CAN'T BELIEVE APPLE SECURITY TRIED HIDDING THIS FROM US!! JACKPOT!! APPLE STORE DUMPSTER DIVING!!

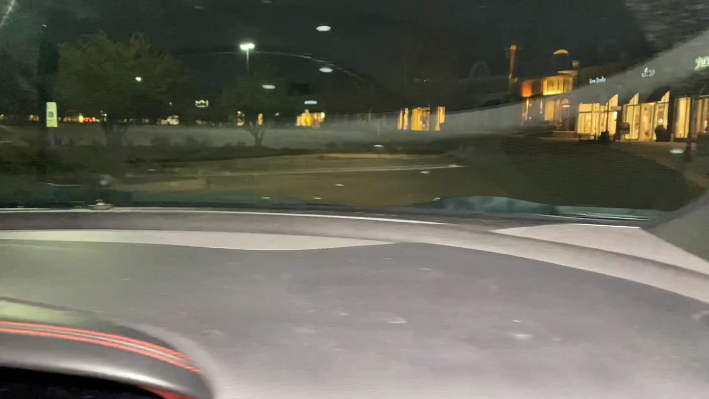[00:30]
car here and we have this bright light i should have not turned on but i was trying to get a better lighting for you guys but
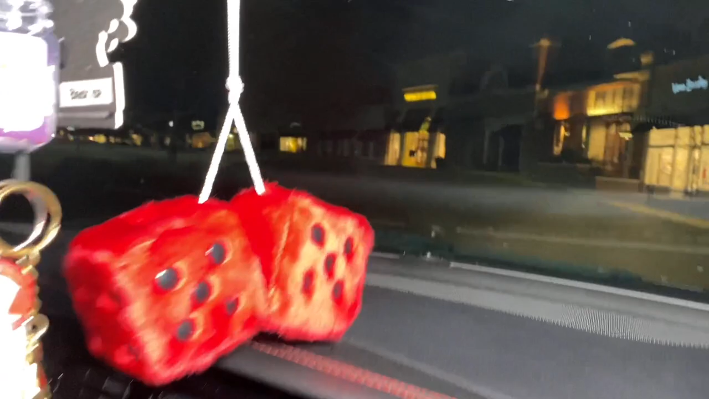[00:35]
there he goes guys there he literally goes i don't know if you guys can see that he's stopping dude is he really yeah and we
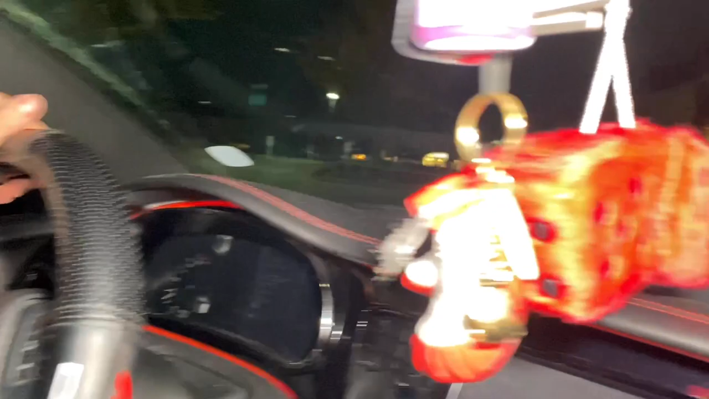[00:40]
got we got your dice right here bro my fuzzy dice fuzzy dice but every
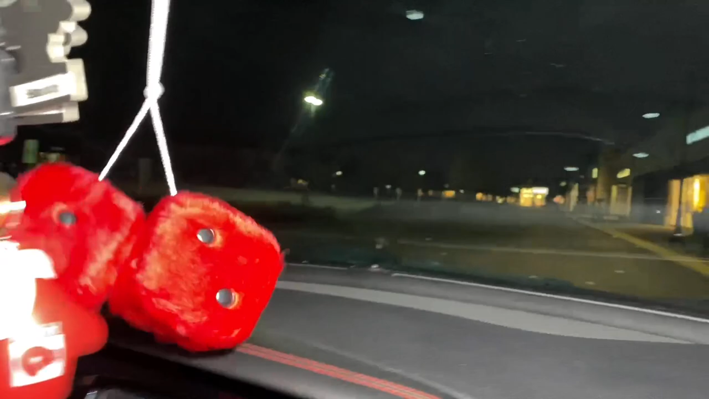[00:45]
car needs a pair of fuzzy dice every car definitely he's going around i think he's probably going to try to go around
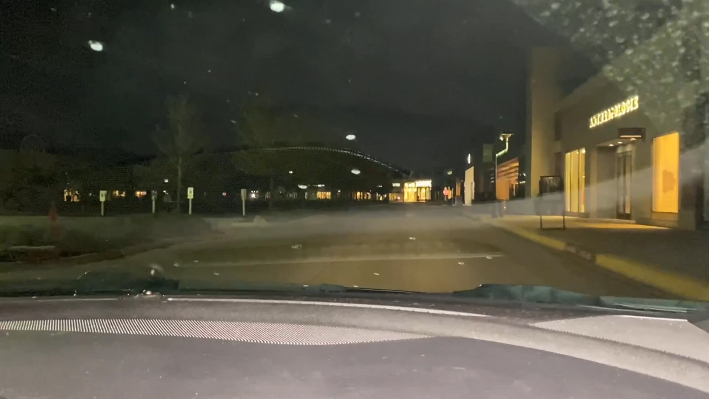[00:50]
yeah so we're probably gonna have to swing it around again because as you guys see security will definitely meet us back